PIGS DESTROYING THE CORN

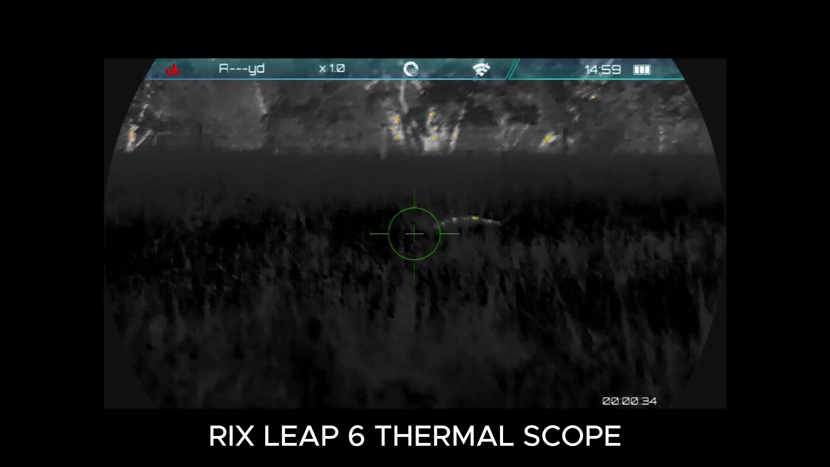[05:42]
Staying on. He's up. He's coming to us.
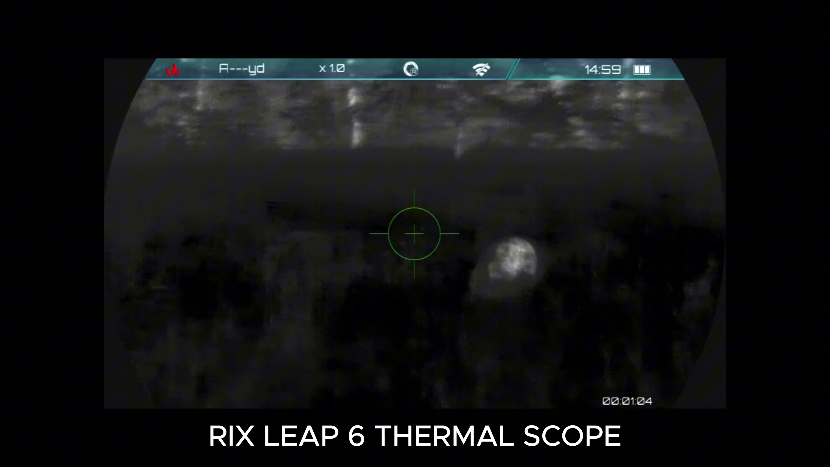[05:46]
Oh, he keeps coming to us. Alright, here we go.
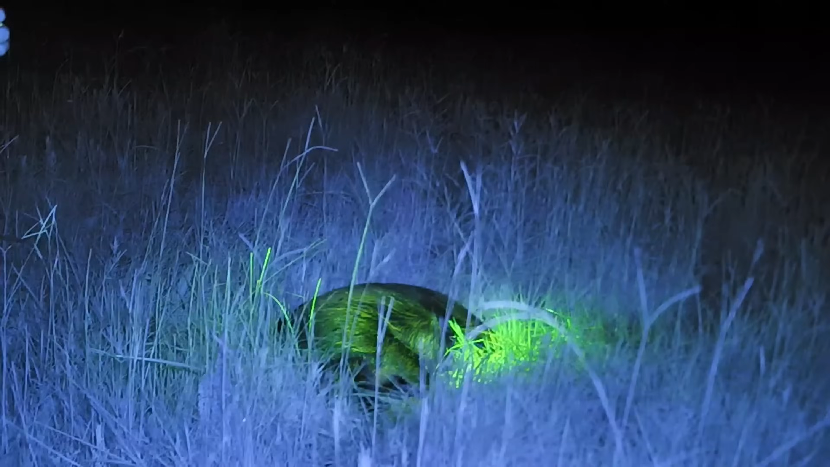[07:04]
Okay, pig. The biggest pig we shot tonight.
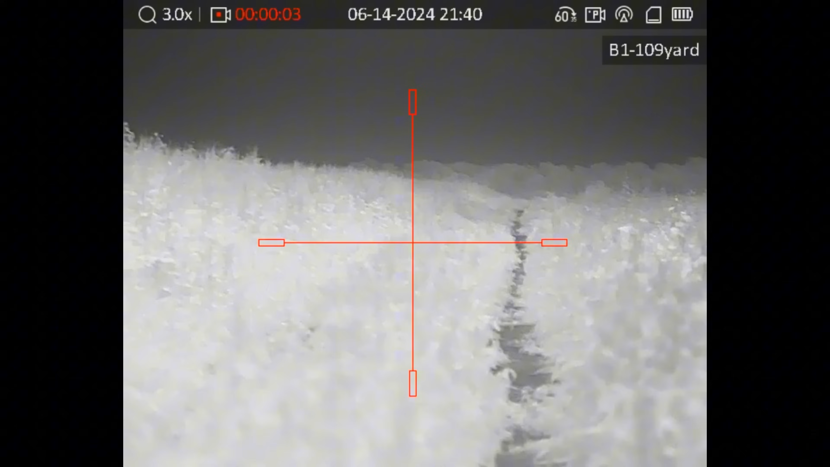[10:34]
Oh, he just cut into the corn. If you get a shot, take it, because I got the grass in the middle of the road that's kind of blocking me.
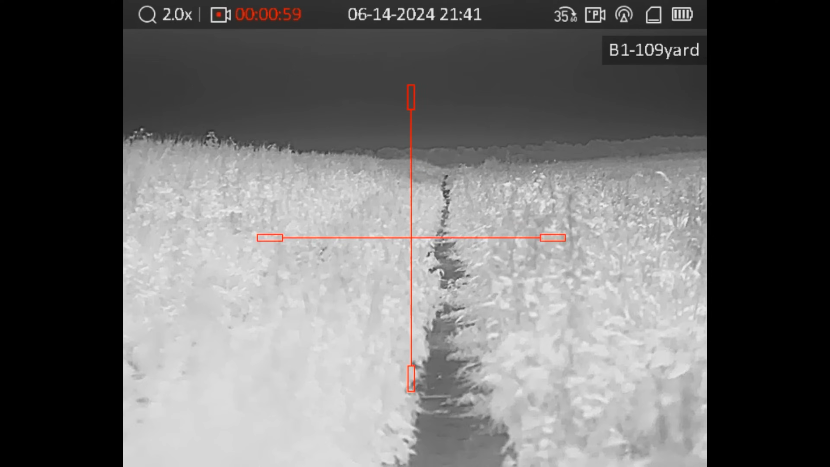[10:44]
I couldn't see him that well. Good shot. Nice.